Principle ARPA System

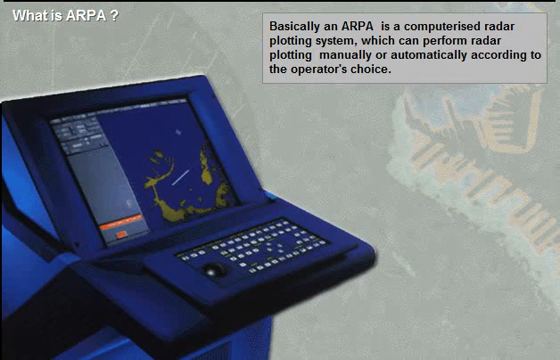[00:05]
Basically, an ARPA is a computerised radar plotting system,
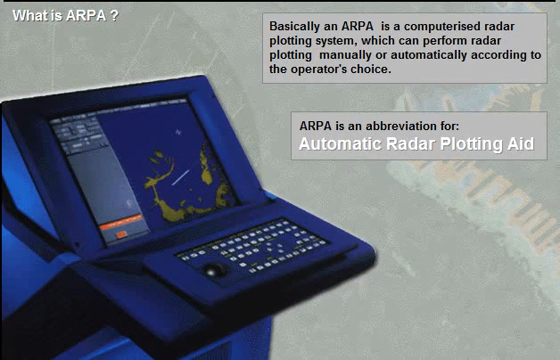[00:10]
which can perform radar plotting manually or automatically according to the operator's choice.